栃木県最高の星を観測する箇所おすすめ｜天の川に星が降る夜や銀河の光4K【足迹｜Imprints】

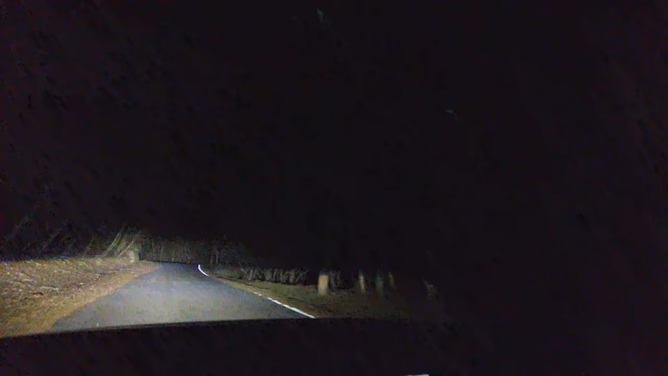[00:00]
快到目的地了，我们越开越黑，越开越黑，现在到了最黑的地方才能看到银河，周围一片黑暗，除了我们的车灯一点光都没有。
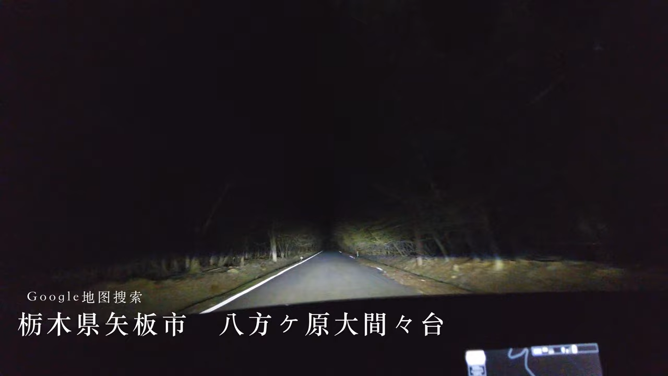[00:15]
我们到目的地了，只有车里面有光，外面全是黑的。